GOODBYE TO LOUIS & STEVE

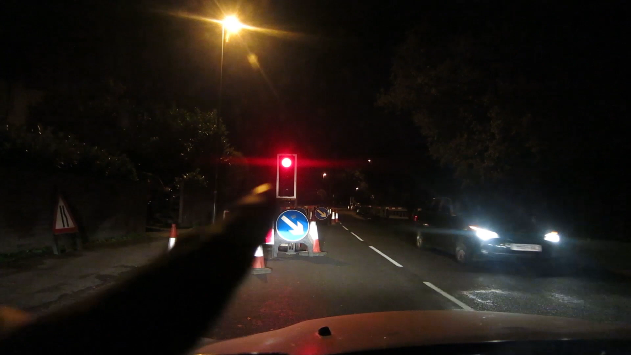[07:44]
Did you know guys that temporary traffic lights you don't actually have to stop at as this cyclist is demonstrating. Oh no, stop. You can go through the red
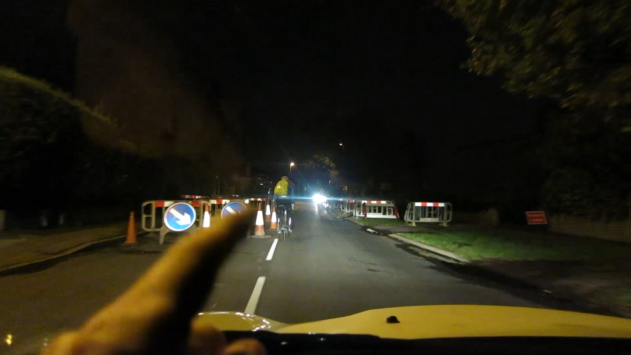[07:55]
light if there's no traffic coming the other way.